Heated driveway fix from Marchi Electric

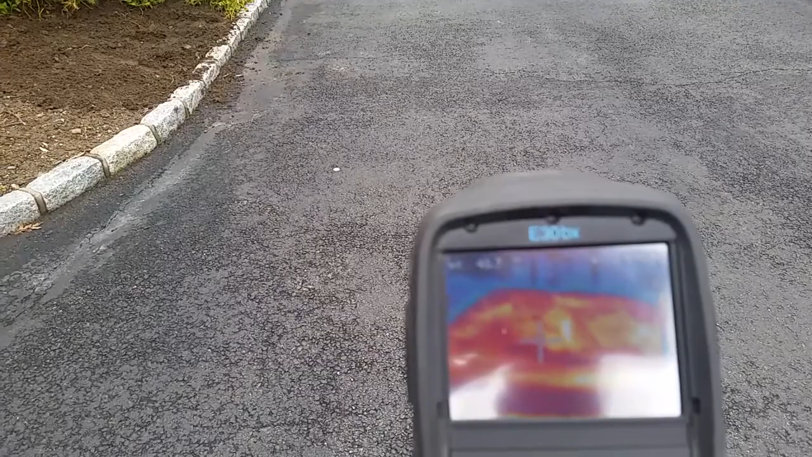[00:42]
So you can see the actual heating of the driveway in the camera. You can see even the elements, how they're running about six inches apart or eight inches apart, and how these are all nice and heated now.
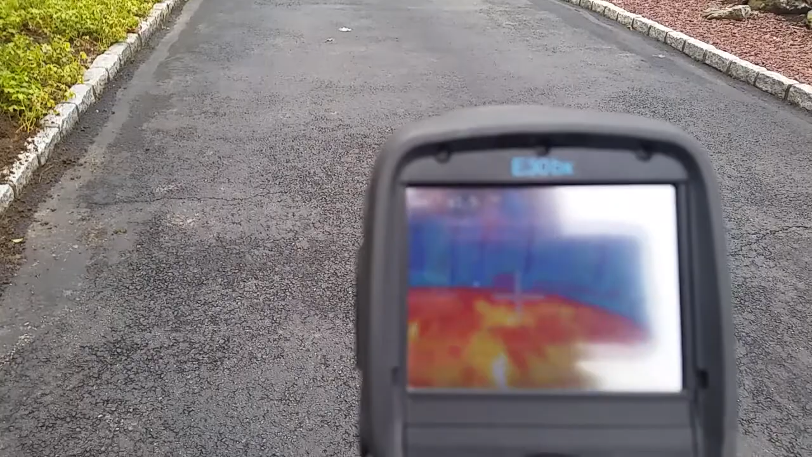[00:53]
He was able to reconnect them, and we watched them warm up.
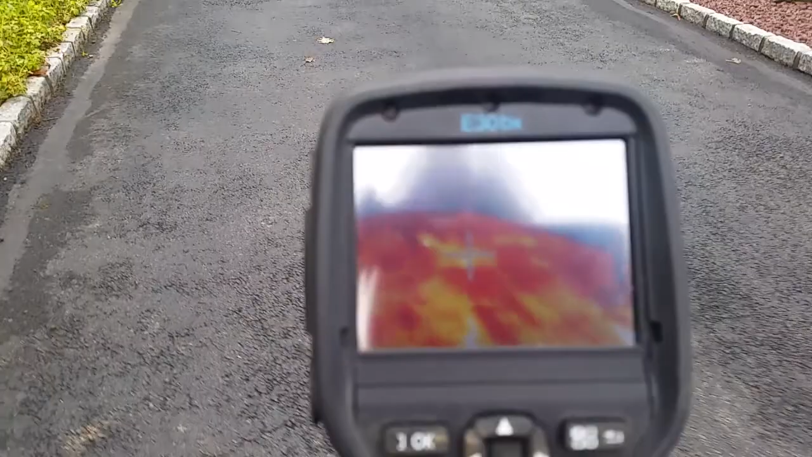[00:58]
So all the way down, driveway goes all the way down to the street there.
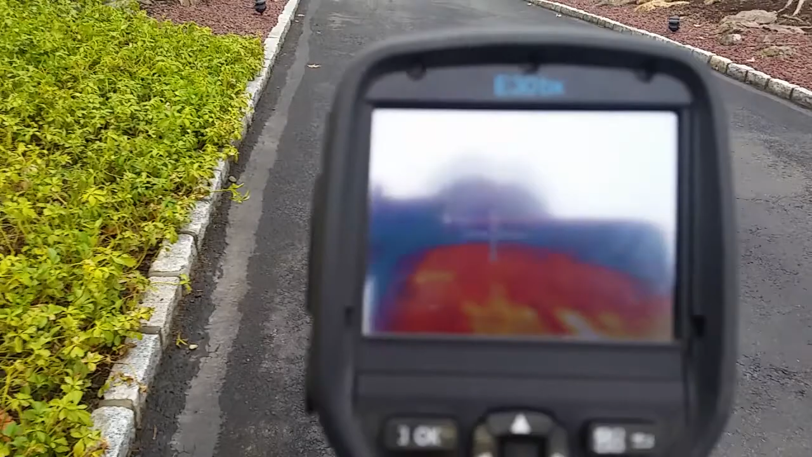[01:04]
You can see it's all warm. And then coming up here,
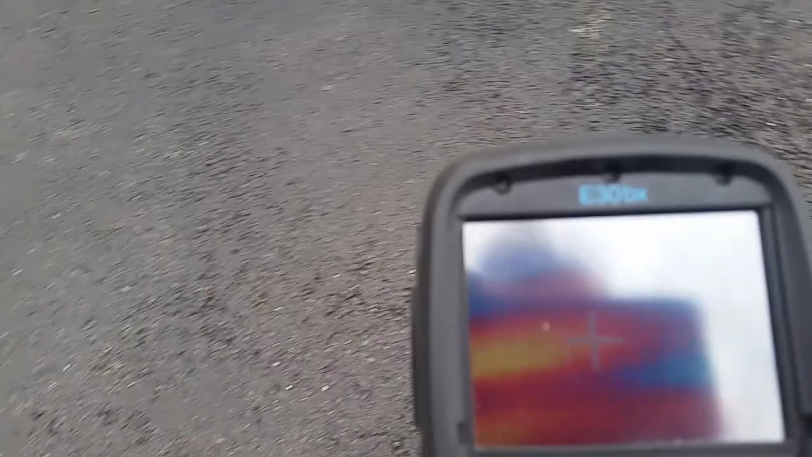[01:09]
we had an issue with one of them that ran across, which we're talking about.
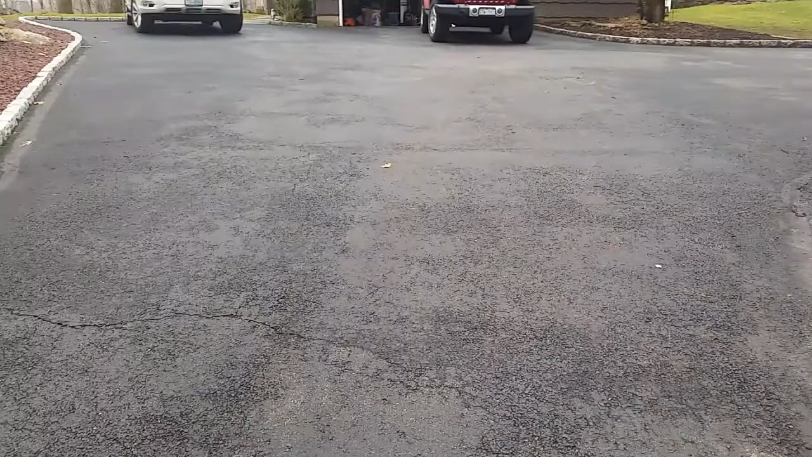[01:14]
It ran across here, and then about four foot this way that was not working.
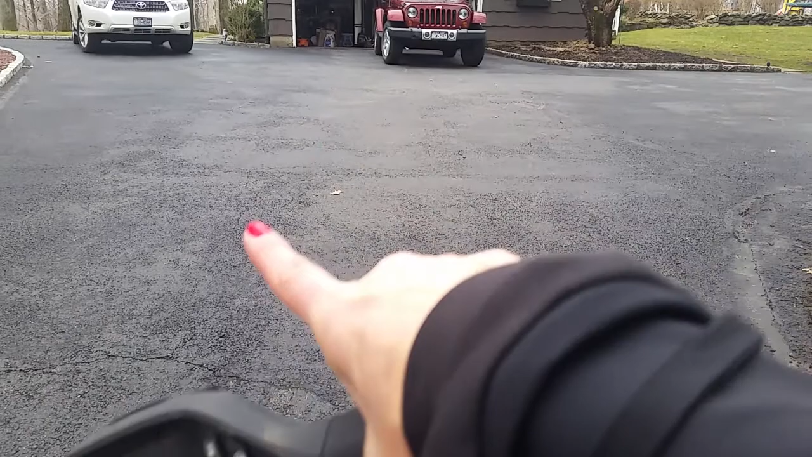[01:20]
So he reconnected this now, and we're watching it warm up.
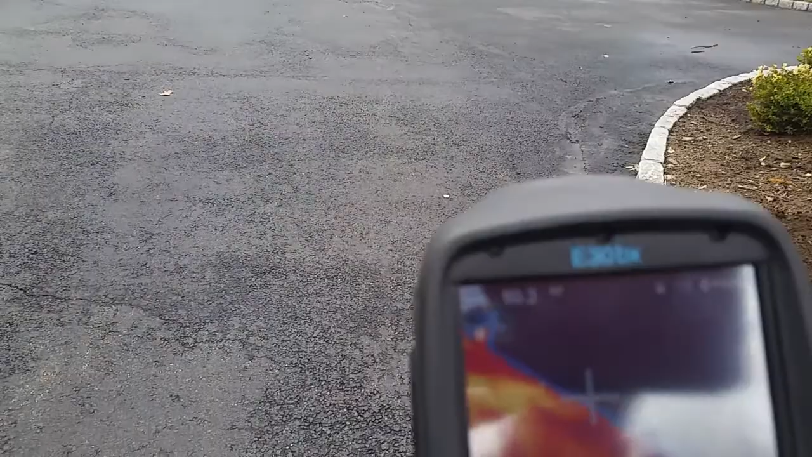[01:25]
So you can see that here. There's a little bit of a dark spot.
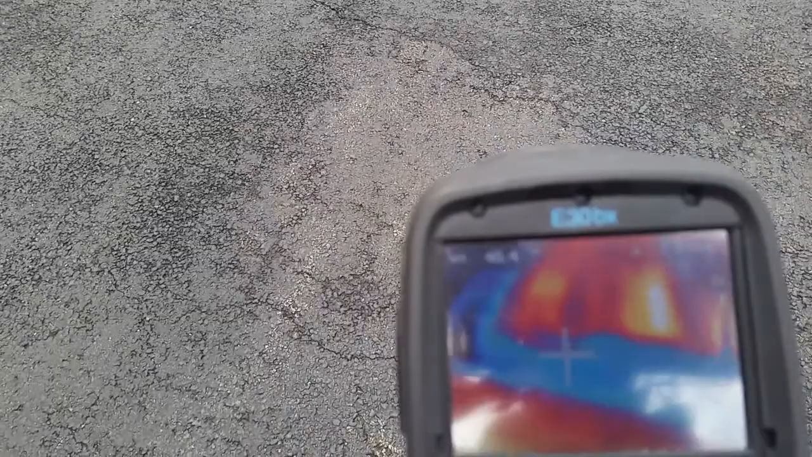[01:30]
You can see that right there, that blue dark spot.
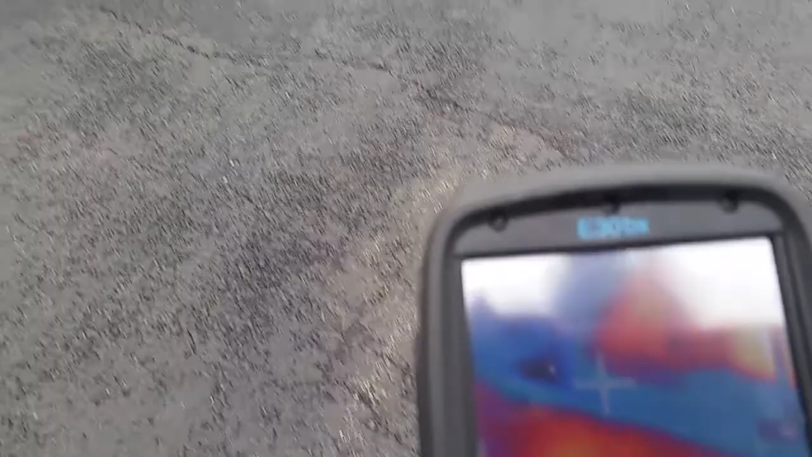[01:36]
But it actually is warming up, you can tell, because it's a little different than the spot over here.
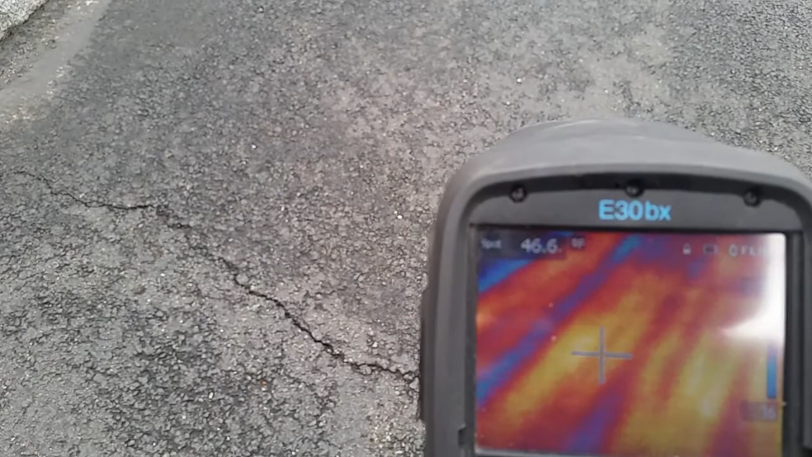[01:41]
So here we've got most of the ones that are working, again, that are more or less right here.
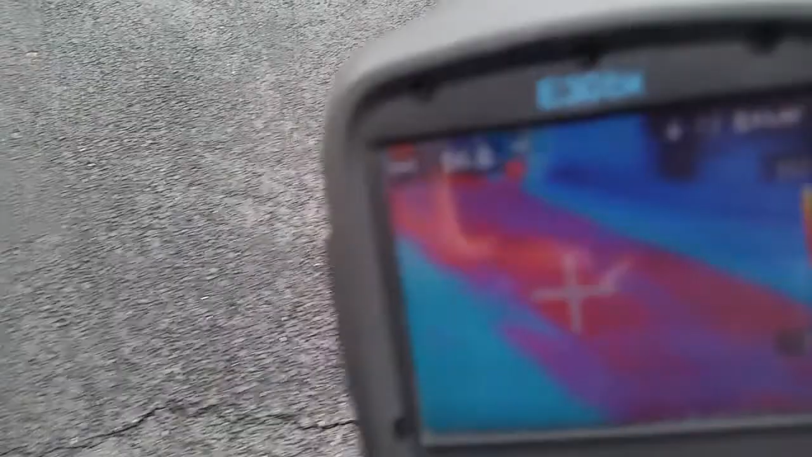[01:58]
So here you can see it.
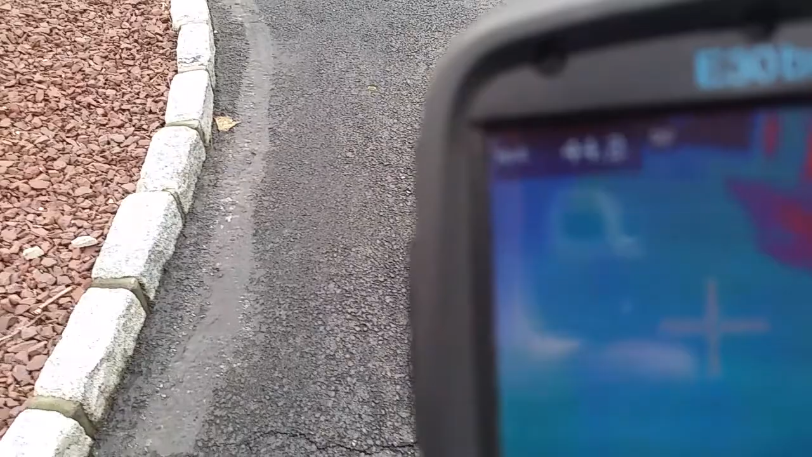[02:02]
And you can see a little, you know, it's got a green tint to it versus the blue.
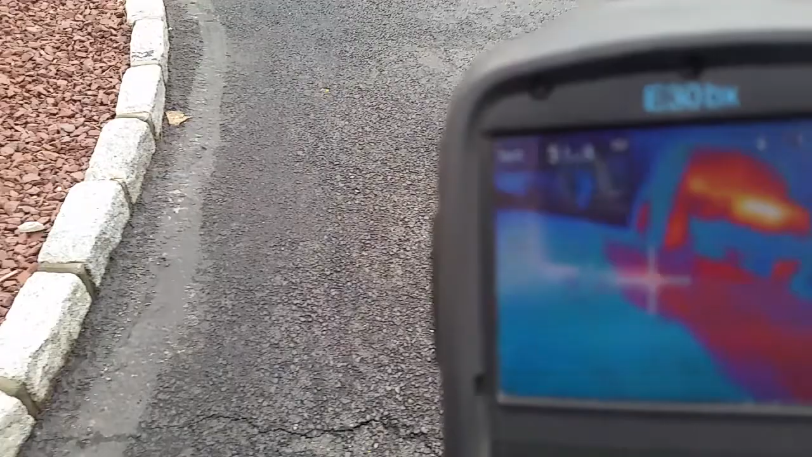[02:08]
The blue, you can see, is the cold area. And you see it's warming up. It's starting to warm up a little bit here.
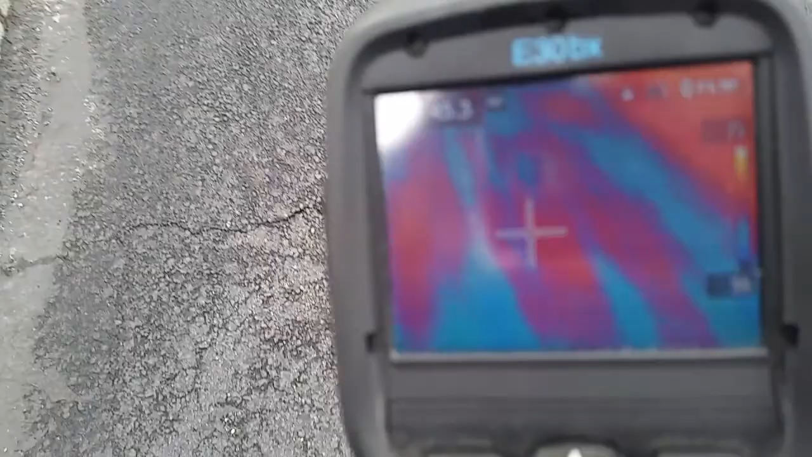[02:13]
So we're going to wait for about a, probably about an hour, and see how this goes, and make sure this actually does work.